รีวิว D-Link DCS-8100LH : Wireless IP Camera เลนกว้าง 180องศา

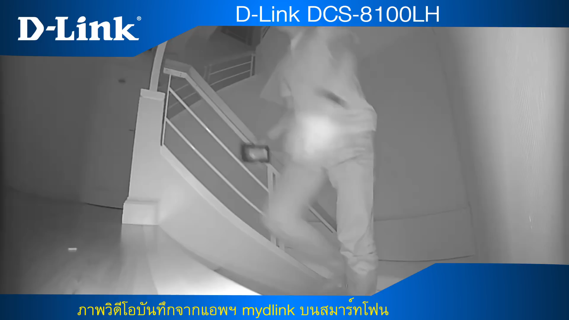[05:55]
ส่วนภาพกลางคืนนั้นนี้กล้องปรับเป็นโหมดข่าวดำและก็มองเห็นภาพได้อย่างชัดเจนส่วนวีดีโอจะติดทำ